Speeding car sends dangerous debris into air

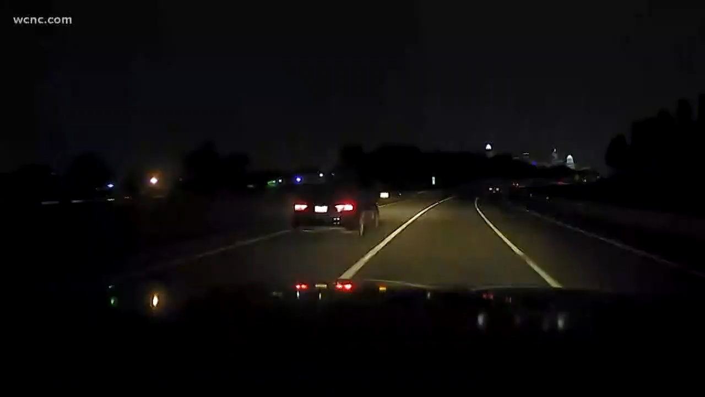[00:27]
Right now, she's still in shock and in disbelief. Whoa! A drive down 77. Oh, my God.